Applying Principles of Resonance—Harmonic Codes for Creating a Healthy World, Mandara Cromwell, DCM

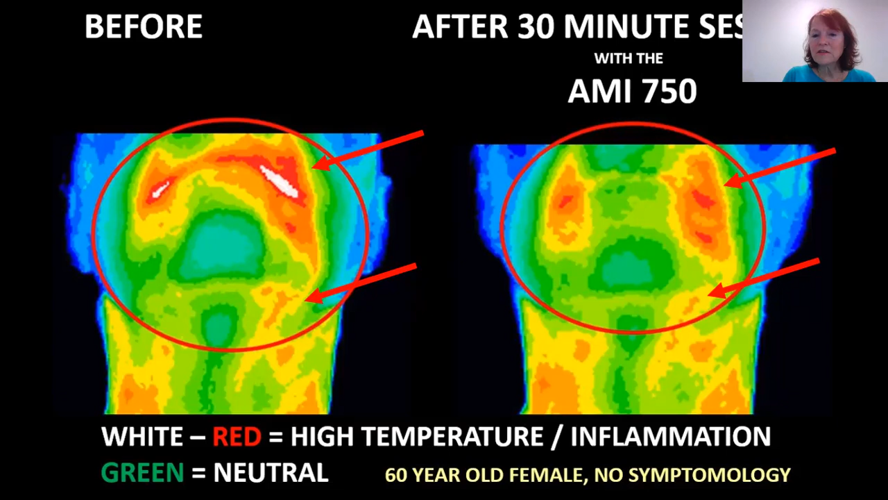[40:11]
After a 30-minute session on the AMI 750, we see the inflammation decrease, the area becomes relaxed, and the stagnation decreases and the lymph begins to move. Oblique views confirm the anterior views where there's trouble brewing.
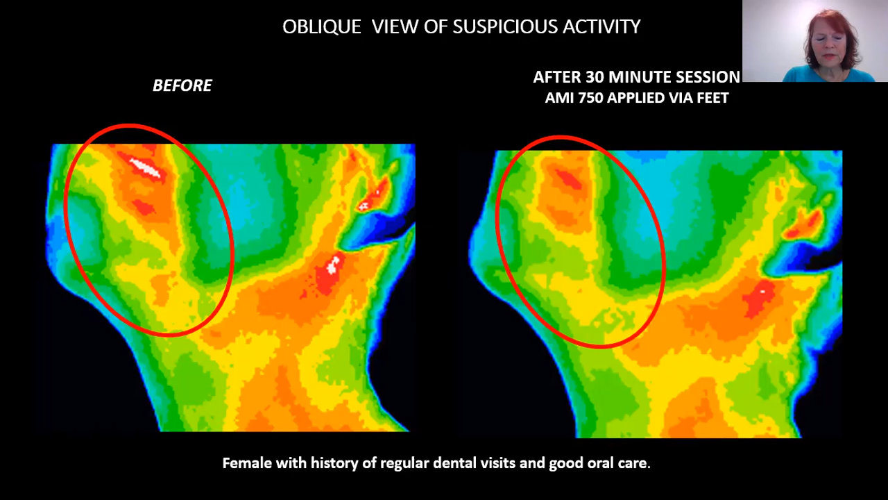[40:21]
And the after 30-minute sound session shows the decrease in inflammation and that the lymph is starting to flow again. Here's another subject, a female in her mid-70s, had a
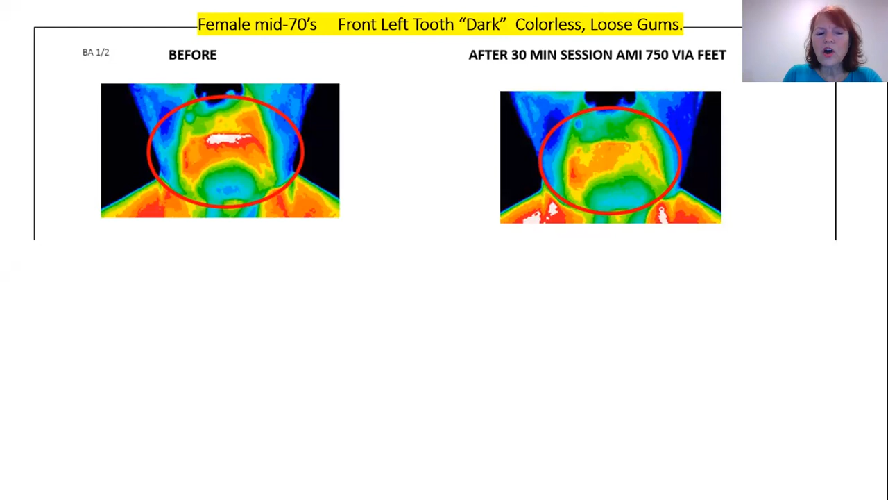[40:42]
front left tooth that was going dark, along with periodontal disease diagnosed by her dentist. And here we see the baseline image with the white and red indicating the areas where the bacteria are pooling. And after a 30-minute session, things begin to move in the right direction. The oblique views show the before and after of using these specific frequencies. Now, I want you to note the lymph opening up and working. After using the AMI 750 for 2 months,